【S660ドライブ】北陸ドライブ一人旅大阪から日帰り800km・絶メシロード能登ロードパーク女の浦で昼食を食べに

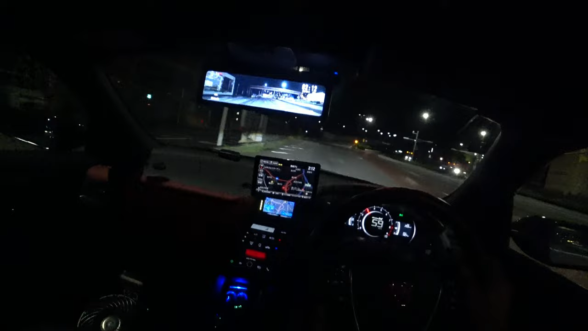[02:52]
京都東インターチェンジを降りた後はですね、琵琶湖の西側ですね、湖西側を北に向かって走っていきます。高速道路を走っているときに得た情報なんですけども、北陸自動車道の木の本あたりからですね、福井の方にかけて通行止めになっているんですね。
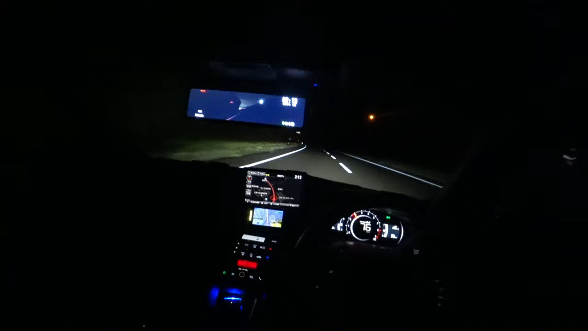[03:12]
そして国道8号線一般道の方もですね、通行規制が行われているということで、この先進めるのかがちょっと不安です。右側にはもちろん琵琶湖がありますけども、もう少し行ったら、白ひげ神社というところまで来ております。ここで時間は2時41分です。ちょうどこの右手にぐらいですね、鳥が見えているはずです。ああ、見えている、見えている。多分カメラでは映らないぐらいです。